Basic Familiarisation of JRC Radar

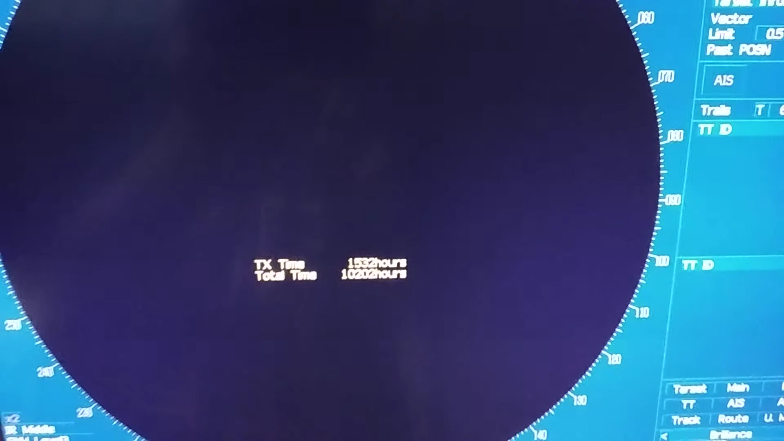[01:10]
standby mode you can see the transmission time how
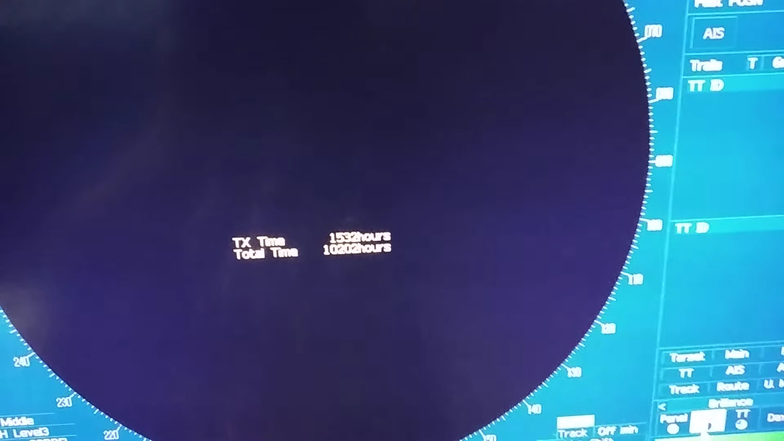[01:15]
many hours in total time total running times so
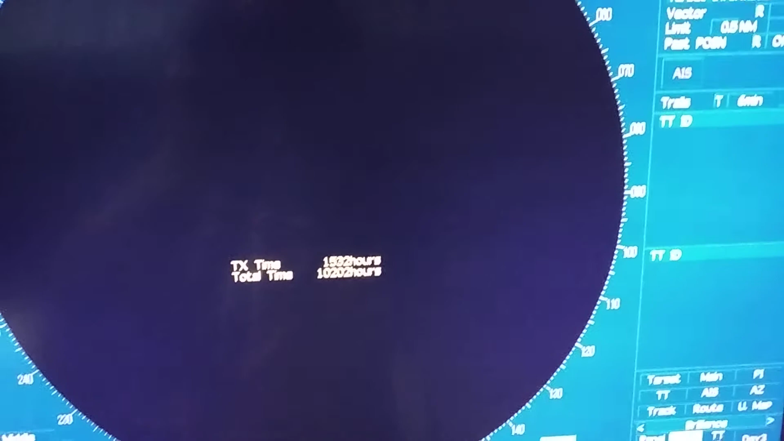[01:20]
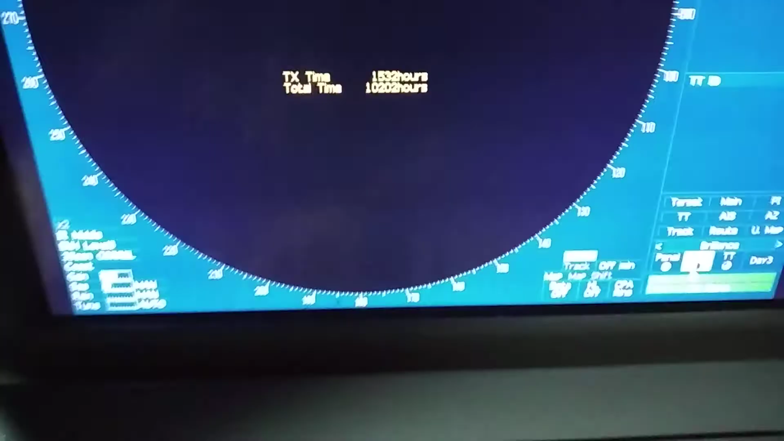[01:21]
again I put it in on mode so
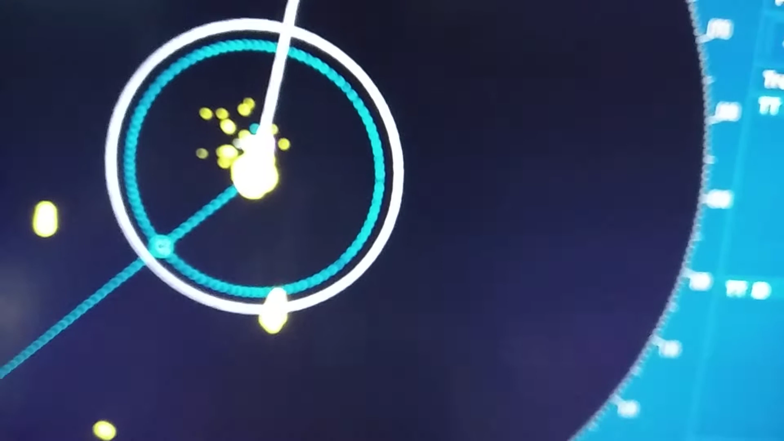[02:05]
the anchor mark is not so visible so next you
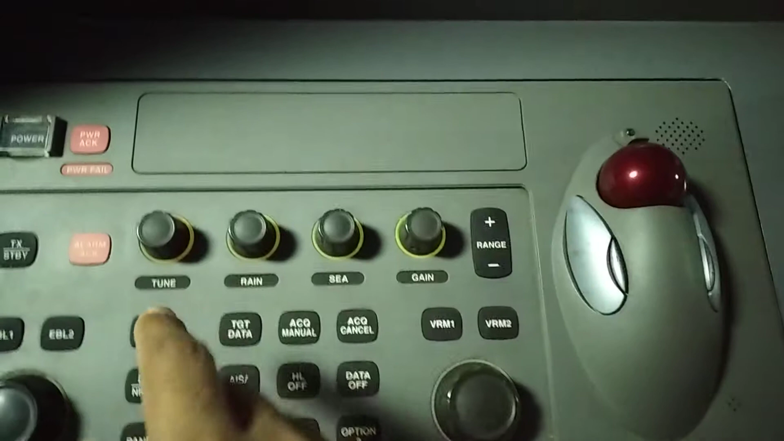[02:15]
can adjust the tune by rotating the knob adjust
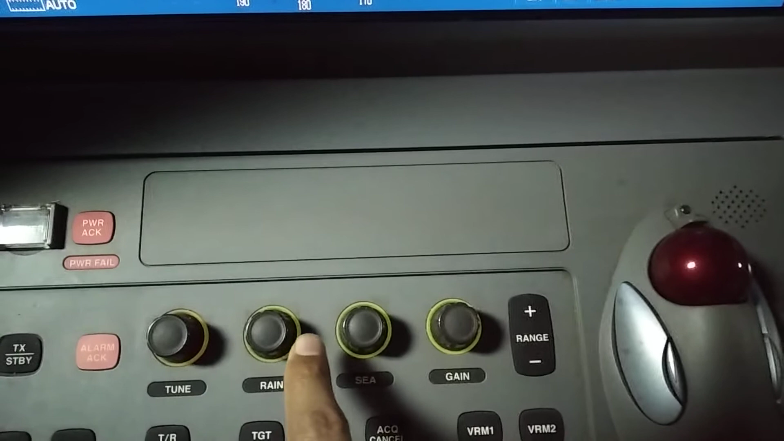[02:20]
the rain clatter sea clatter and after that gain so
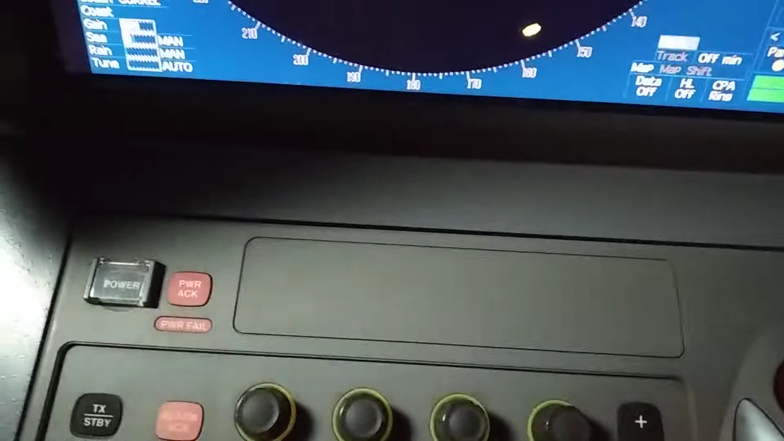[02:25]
indicator is here as you can see I'm adjusting the gain first so you can once you rotate it clockwise gain will increase and in anti-clockwise gain will decrease and as per your requirement as per the sea condition weather condition you can check adjust the gain and from as you can see I'm increasing the sea
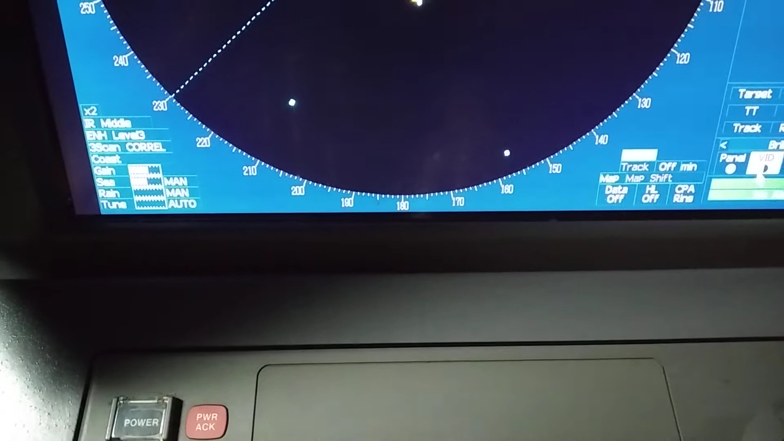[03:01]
clutter and it is increasing now I am rotating anti-clockwise it is decreasing so these are the basic feature and this sea and then always has to be in
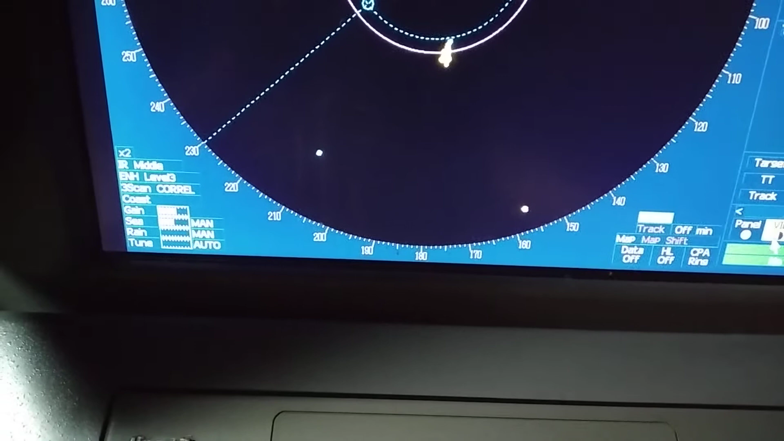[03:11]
manual mode and this tune has to be in auto mode so
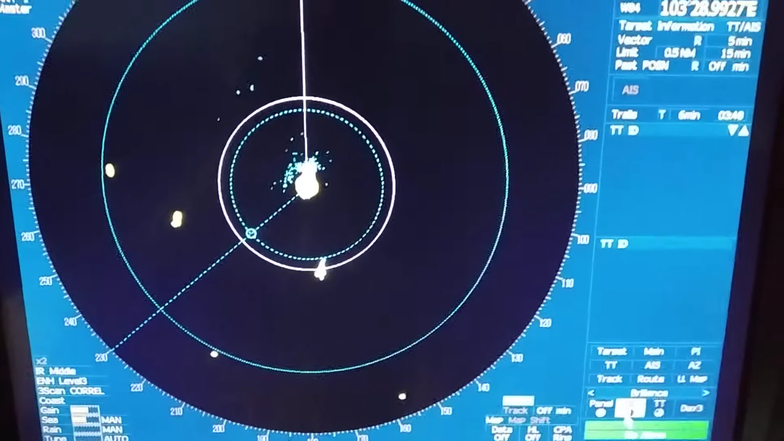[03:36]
so you can increase or decrease as per your requirement from
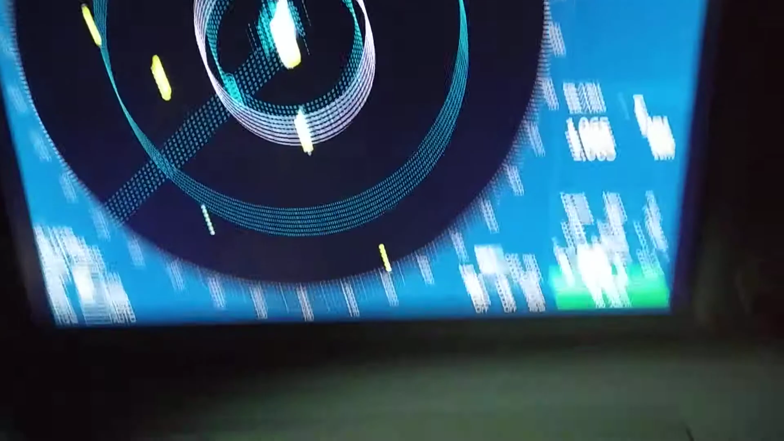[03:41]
this knob
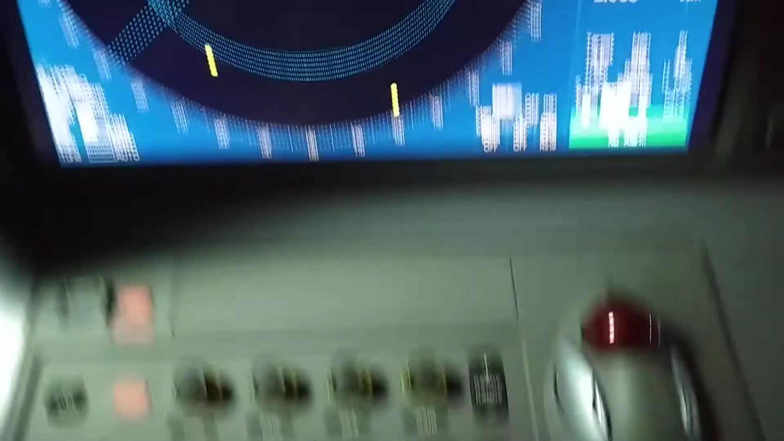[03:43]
and this knob and next you can select true vector and relative vector mode from here
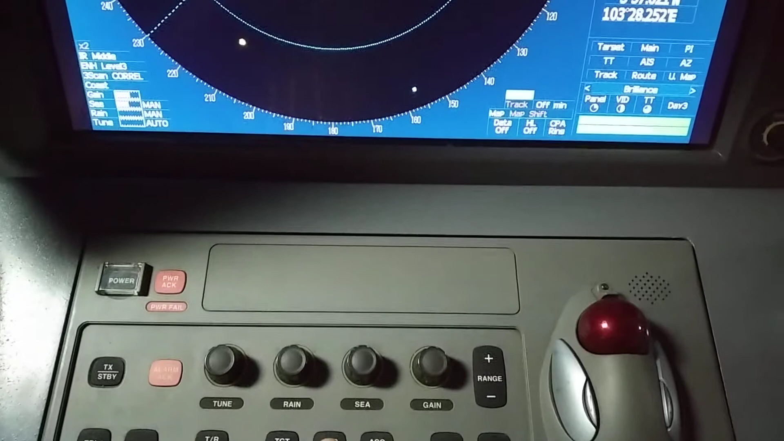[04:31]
the acquire manual the target will be selected and from this button acquire cancel you can cancel also and
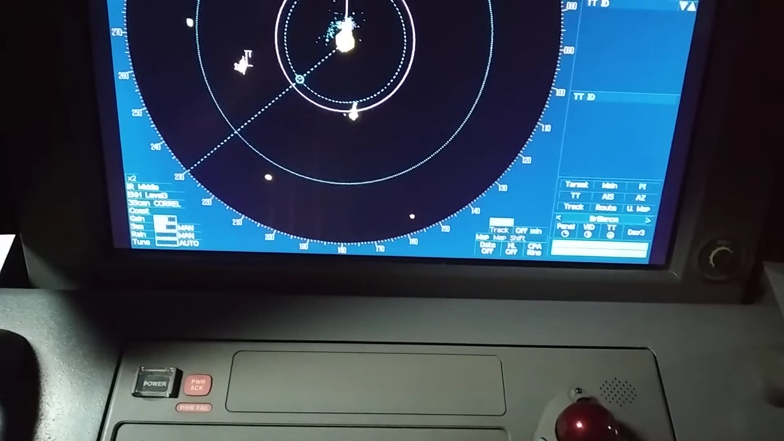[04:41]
you can get target data as I said first you have to select the acquire manual once you acquire the target then
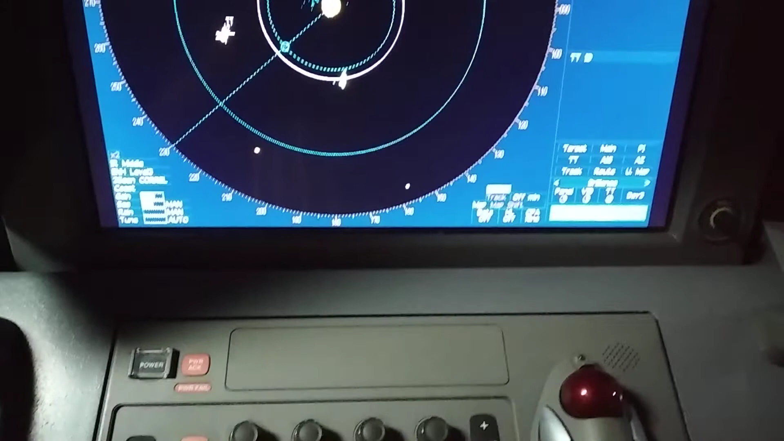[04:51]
press the target data so once you
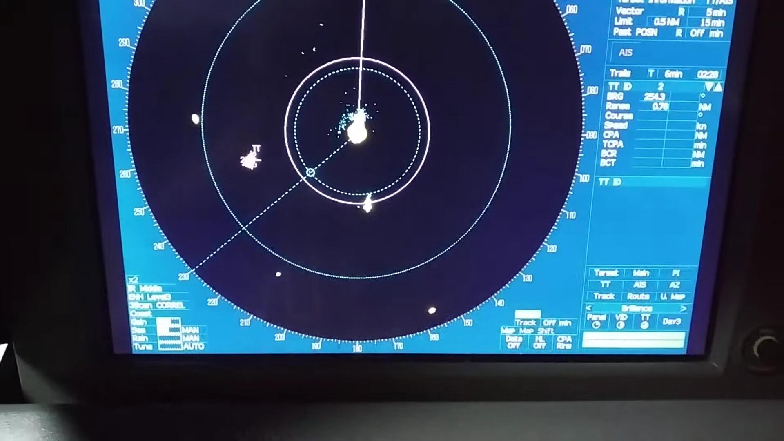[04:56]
press the target data all the information will come here as
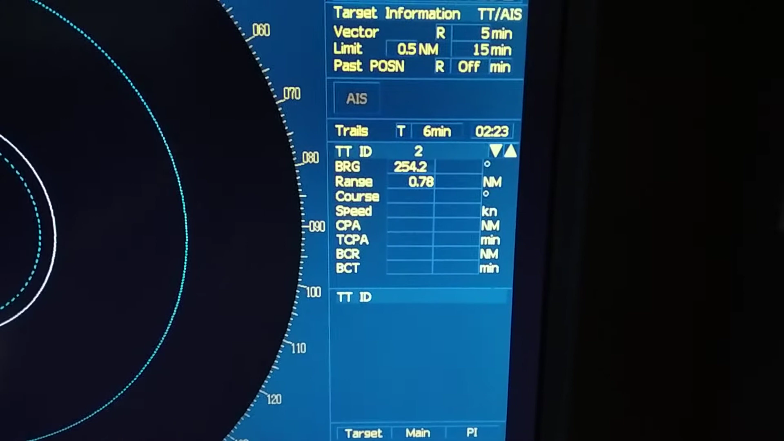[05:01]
you can see bearing range course speed CPA DCPA bow crossing range bow crossing time and next we will see
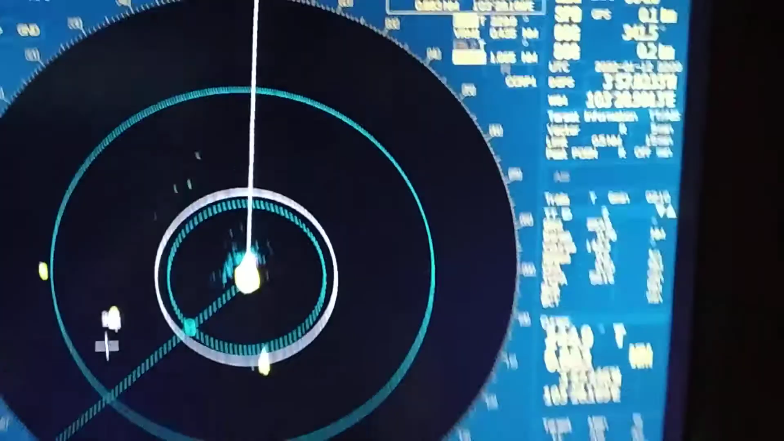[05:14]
features on the radar monitor so as you can see from here you can select the range and deselect the range means increase the range or decrease the range and
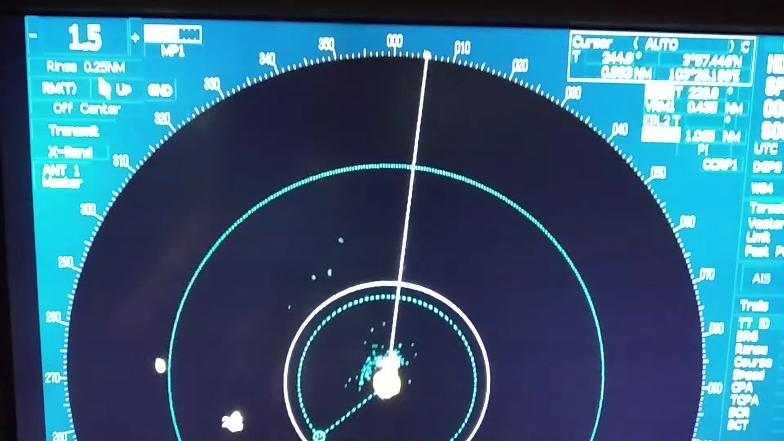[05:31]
you can select the range ring range ring from here as I am selecting range ring okay guys you can see on the screen range ring I have selected ranging 0.25 nautical mile so let
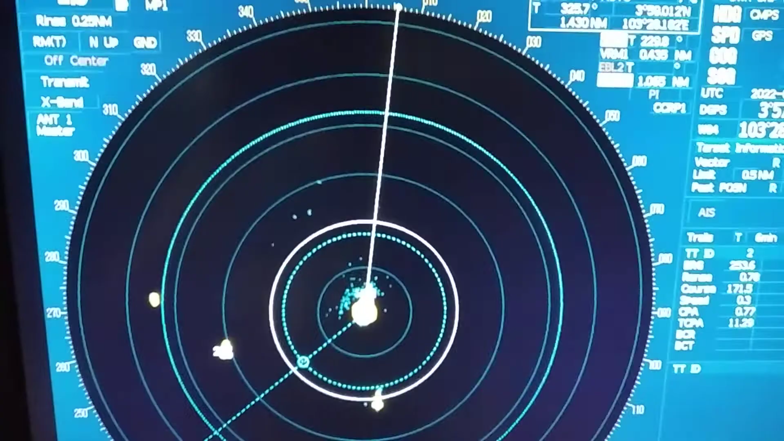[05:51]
me go back and tell you these are the performance standard also of radar this has to be
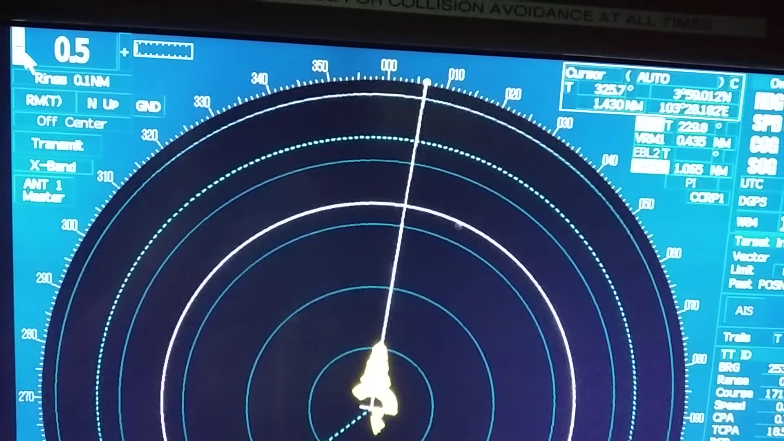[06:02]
you can select the range at 0.75